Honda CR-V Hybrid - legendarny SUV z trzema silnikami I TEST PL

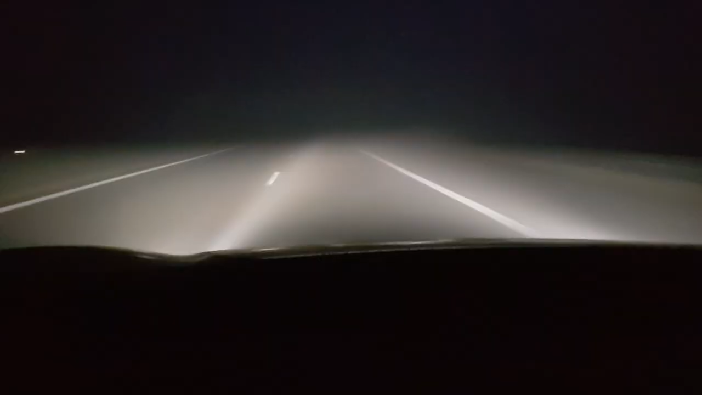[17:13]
Ale jak brakuje tego wycinania i tak działającego jak w Superbie, czy właśnie w tej skodzie, którą jechałem, no to troszkę słabo. Ale ogólnie światła, jeśli chodzi o ledy, wiadomo, jest ok.